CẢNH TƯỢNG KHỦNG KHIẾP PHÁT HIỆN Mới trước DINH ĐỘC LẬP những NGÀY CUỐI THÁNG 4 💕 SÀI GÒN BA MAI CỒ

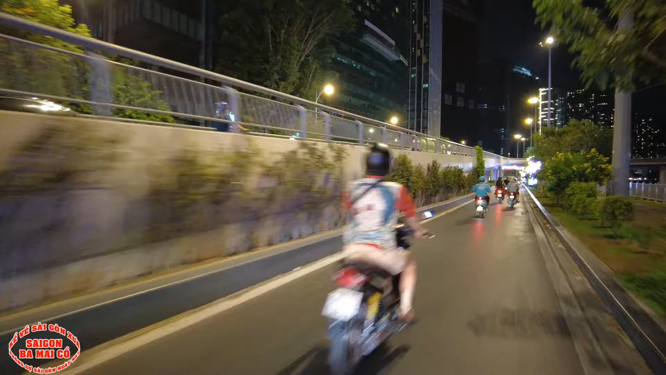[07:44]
ở trên kia thì cái cầu tàu trên kia ta gọi là cầu tàu Bộ Tư lệnh.
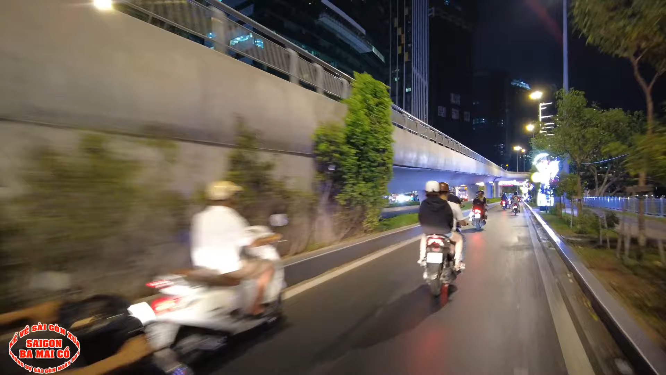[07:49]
Rồi xuống đây nè, tới đây là hồi đó nó là lục á, à, đây là hải quân công xưởng nè.
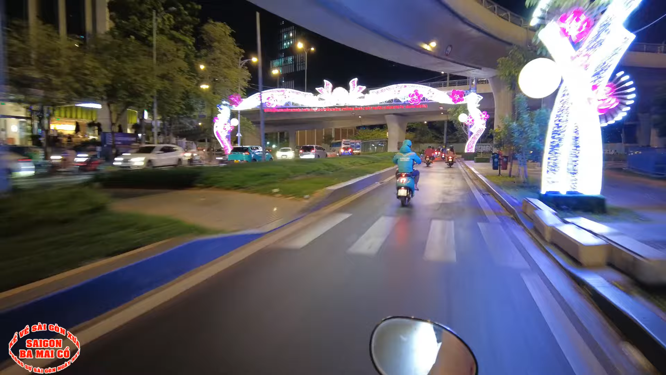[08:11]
À, là nơi chuyên đóng sửa chữa tàu hải quân đó.
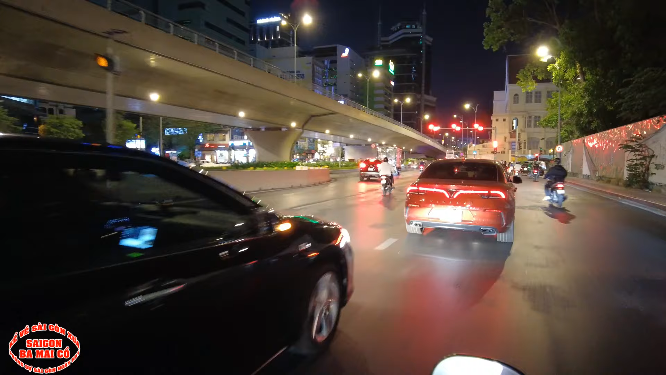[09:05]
Xe ở đây, xe hơi, xe máy nó chạy lê xe nhau à.
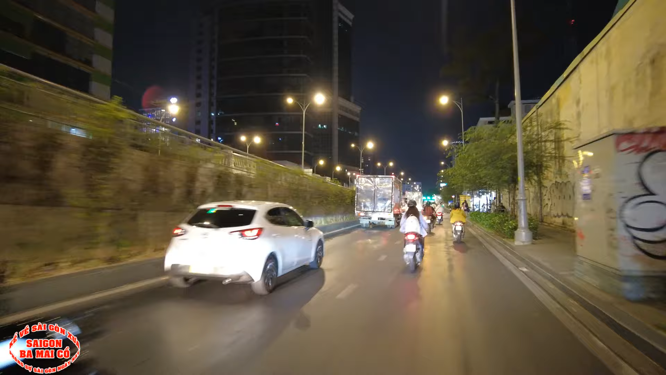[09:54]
Chiều chiều á, tầm buổi chiều chiều cái là trời ơi, người ta nướng bò lá lốp khói đầy ở đây. Đấy, đấy bây giờ mấy con nói nè, bò lá lốp bò mỡ chài nè. đó đó đó, đó giống vậy đó. Xin thưa bà con, giống vậy đó. Nhưng mà hồi xưa cái quán đó, nó te tu hơn, giờ là ngon lành rồi. Rồi đi lên tới đây là
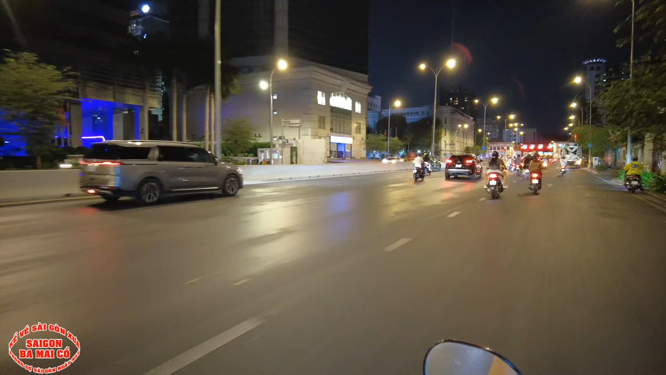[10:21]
Đại Chủng Viện Thánh Giuse Sài Gòn là ở đây nè bà con. Rồi xích lên đây là trung tâm mục vụ. Đây trung tâm mục vụ ở đây. Ở đó cái trung tâm mục vụ này là trường cao đẳng, trường trung cấp kế tài chính kế toán 4 đó bà con.
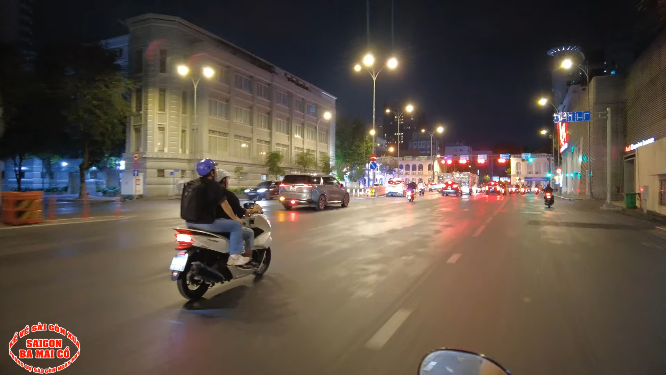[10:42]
Các mẹ thấy gục lên gục xuống rồi thôi, giờ ba mới gục quay đầu về hả bà con ha.
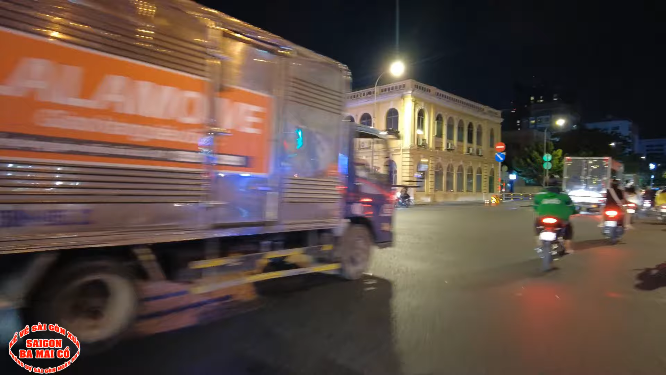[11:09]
Con đường này là đường Lê Duẩn,
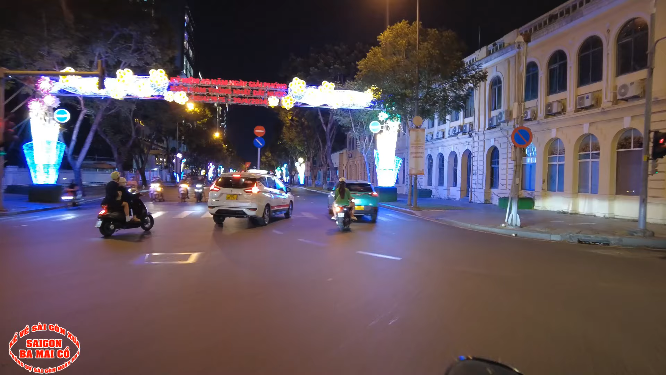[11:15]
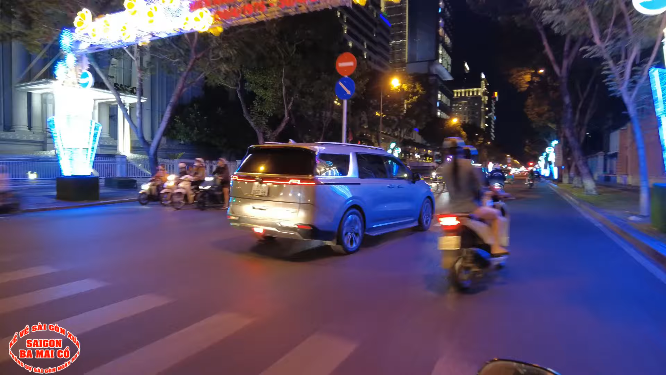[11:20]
trước 75 á, thì con đường này mang tên là đường Thống Nhất. Bên tay trái này là Sofitel bà con, hồi xưa đó là trường văn hóa quân đội đó.
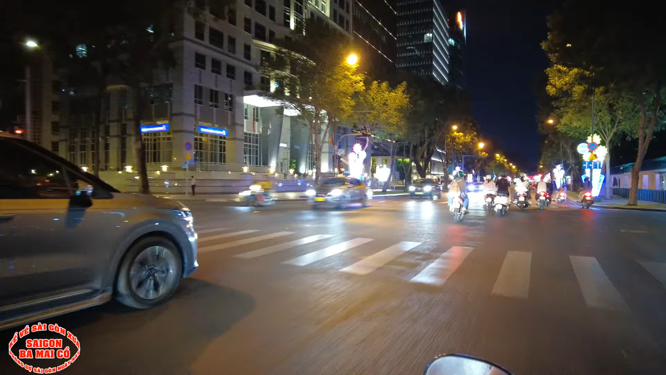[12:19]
Bên đây phải này, hồi xưa dưới năm 75 là Đại sứ quán Mỹ, bây giờ nó là Tổng lãnh sứ quán Mỹ. Theo mà cái bên ngoại giao bà con, bà con có thấy mấy cái cột mà xanh xanh xanh xanh này không bà con? Ở phía bên ngoài là của Việt Nam nha,
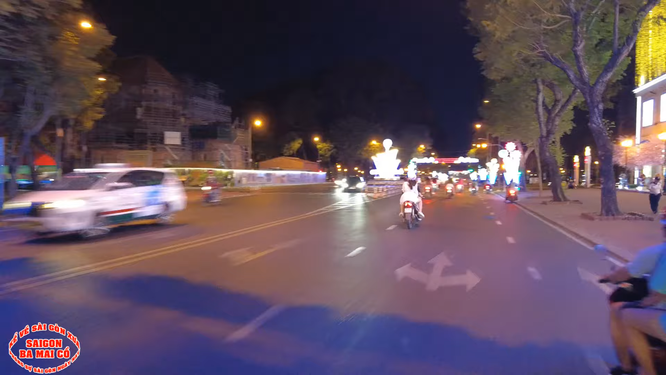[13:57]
Bây giờ ở này mà vẫn còn cây mai nè, cây đào kìa, thấy ghê không?
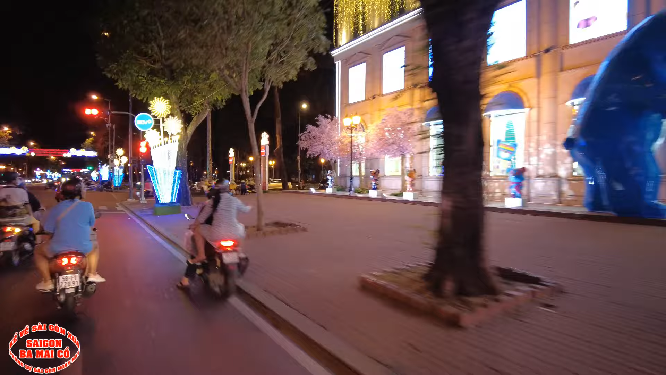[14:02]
Rồi đây là phía sau nhà thờ Đức Bà.
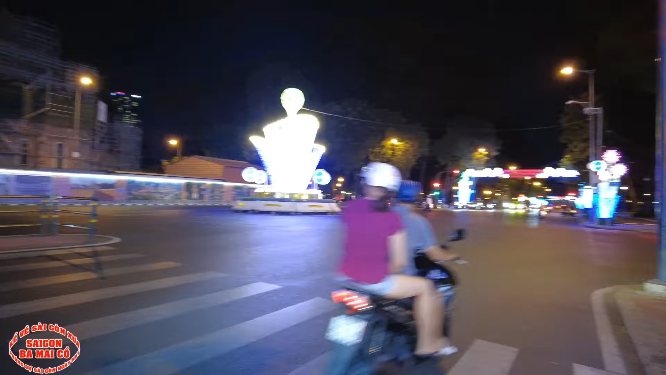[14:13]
Trời ơi bà con có bác coi kìa, cái bà kia kìa. Trời ơi, bà ly lụm ve chai hay gì đó, nguyên một thùng bự luôn kìa. À, bà con có thấy không?
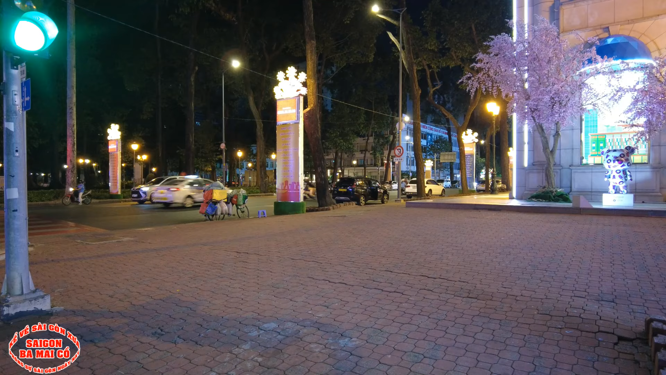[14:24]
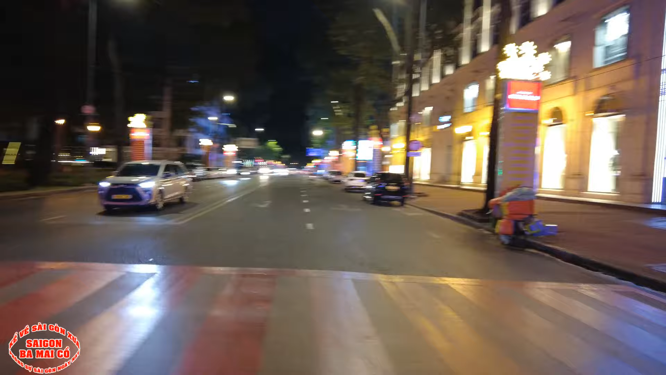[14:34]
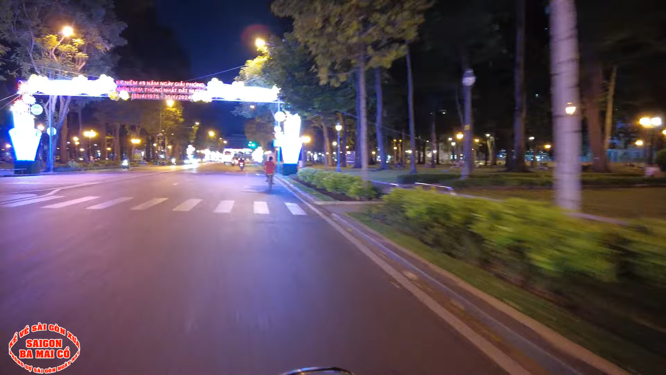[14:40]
Đây là công viên này, công viên 30 tháng 4. Còn mấy ngày nữa là ở đây đón đoàn đua xe đạp trở về nè.
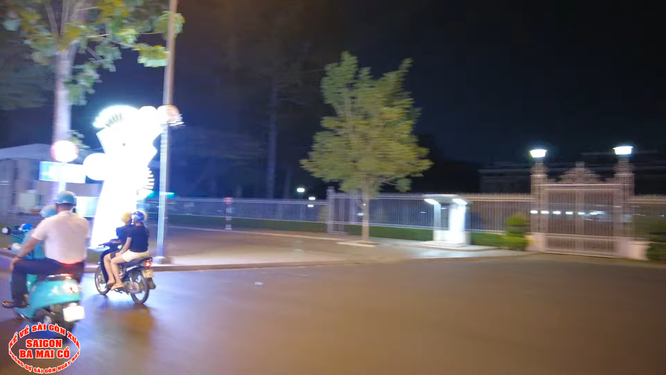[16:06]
ba mẹ cô thấy là một cặp đôi không à.
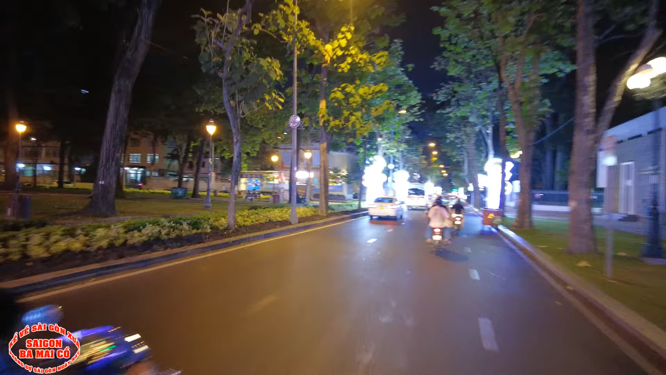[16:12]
Nó ngồi đó ôm nhau sờ nẹo sờ nẹo sờ nẹo á. Nó đậu xe bên ngoài kìa. Thú vị quá ha. Đậu xe rồi con, bỏ xe đậu đó đó, rồi đi vô trong.
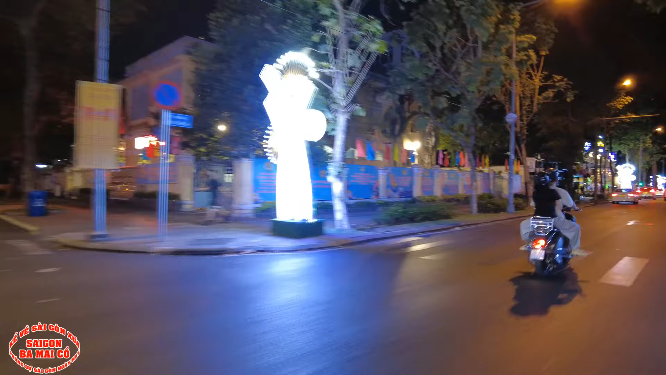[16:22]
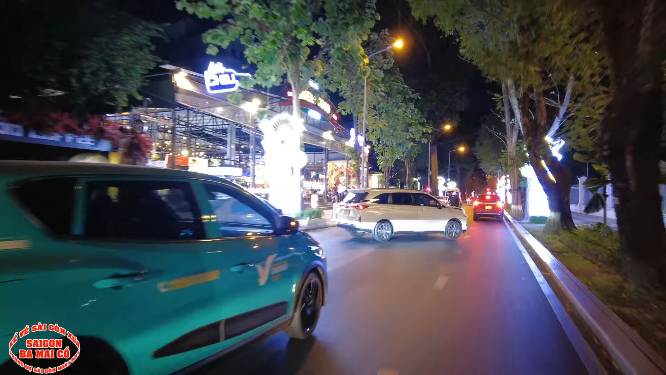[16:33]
Con đường này là đường Nam Kỳ Khởi Nghĩa xưa Công Lý nè. Ở đây có Street Food.
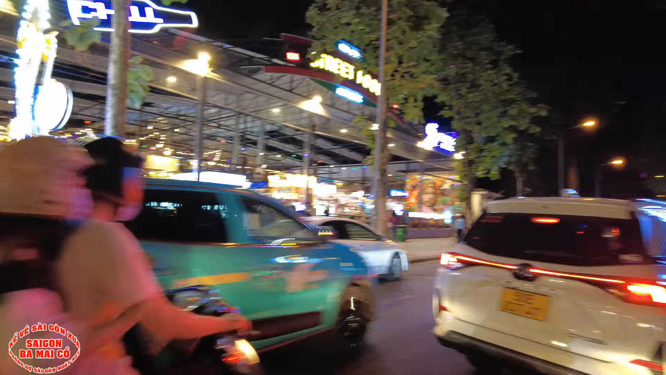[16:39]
Street Food này là hồi xưa nó nằm ngay chỗ chợ Bến Thành đó bà con. Bà con cô bác có nhớ cái sự kiện mà nó cháy không?